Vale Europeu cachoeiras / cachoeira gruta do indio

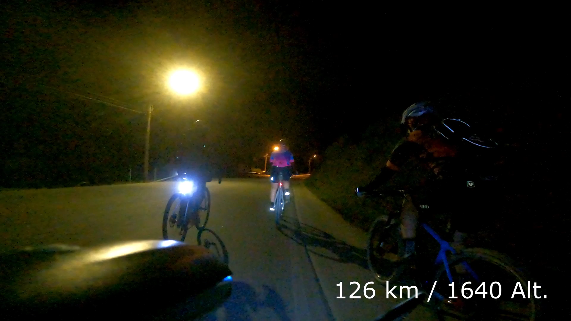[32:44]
Galera voltando no escuro, todo mundo congelado. Lá em cima estava em 8,9, né? Agora está em 13,3. Agora está em 13 graus. Agora está de boa. Agora está verão. Chegando em casa.